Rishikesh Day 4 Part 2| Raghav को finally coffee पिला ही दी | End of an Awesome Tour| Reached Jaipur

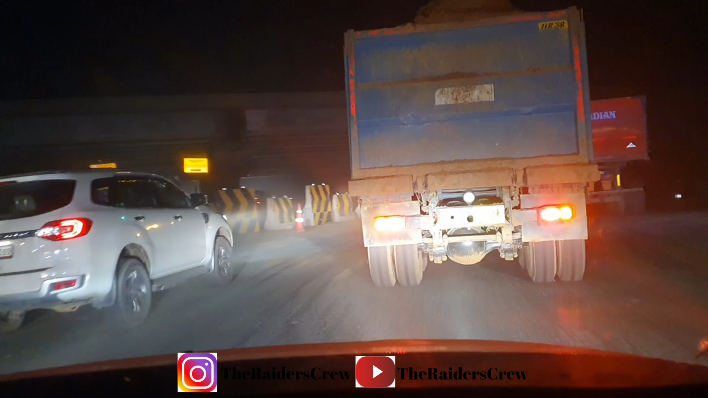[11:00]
ट्रक वाला चला रहा फुल स्पीड में मतलब वह वाल्वो को अवर्टेक कर गया
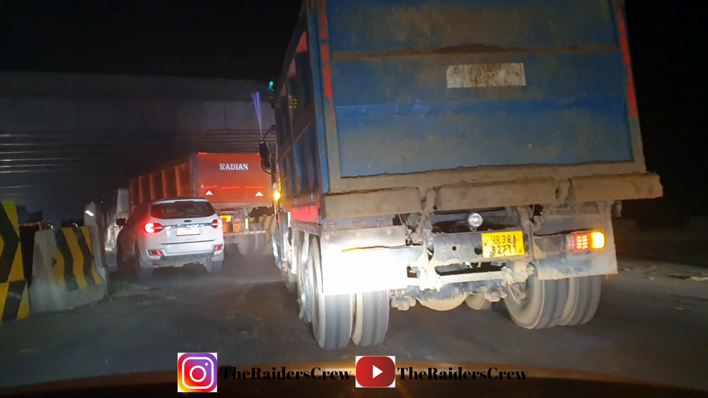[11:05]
यह पोड के अंडिवर उसके पीछे हो गई ट्रक वाले भाई तीनो लेन गेर के चलेंगे
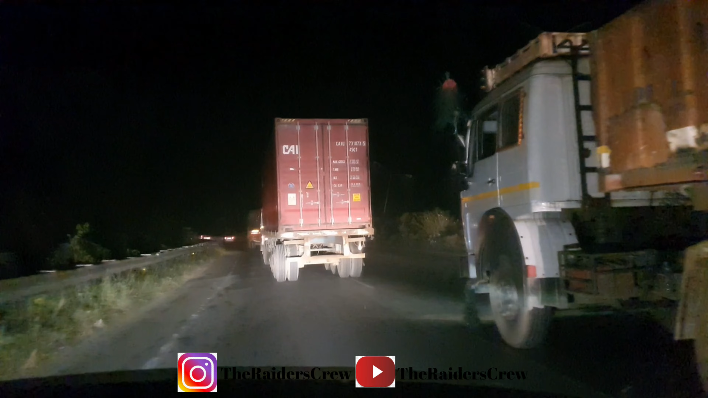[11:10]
और जाने निदें� कि यह तीन टरक एकachtet में चल रहे हैं कर्का देख outreach मैं विच
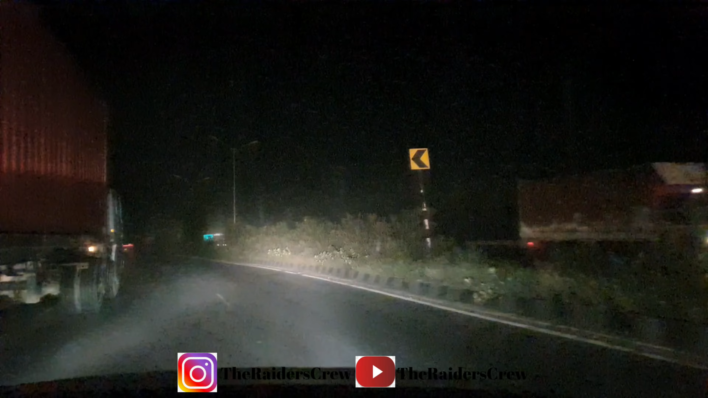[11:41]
चलाएंगा के इसके लिए तो कॉमन सेंस ही ना जो गड़ी चला रहे उसको खुद की चलान के टेंगे ना जो कैमरे लगेंगे हां पर यह आगा हमारा जैपूर का बोर्ड
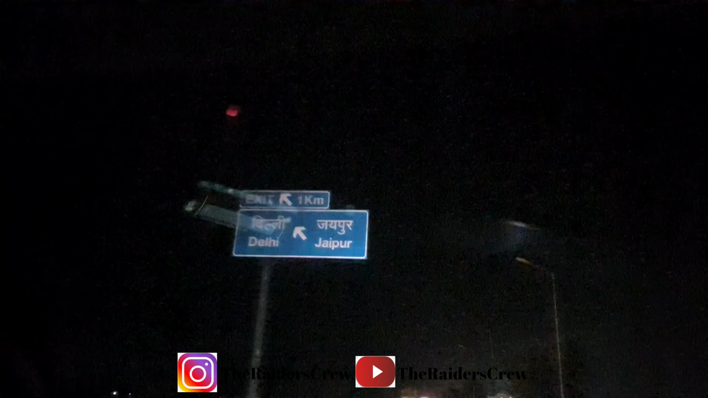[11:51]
अब हमें उतरना है इस पेरिफ्रेल रो�